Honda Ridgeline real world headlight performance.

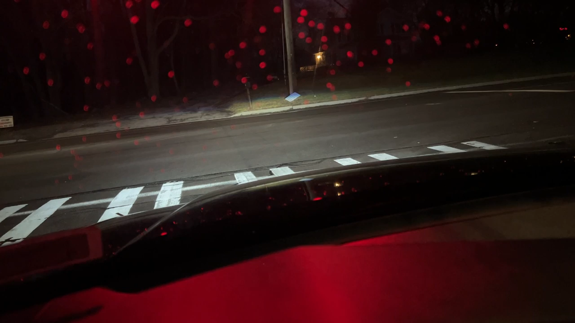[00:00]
all right guys so I just want to show you guys the aftermarket projectors with HIDs and fog so this is without fog with fog all right that's the fog's LEDs by the way just want to show you in real time that these are pretty darn bright I've seen some of you guys posted about the second generation Ridgeline
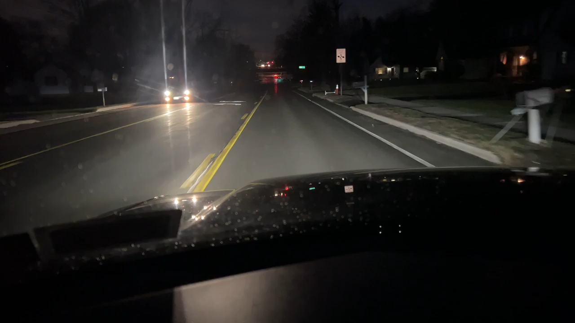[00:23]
and the fog lights are pretty much useless over there on that gen so this is how it is eight o'clock again in March in Eastern timezone pretty darn bright when it's this dark out so yeah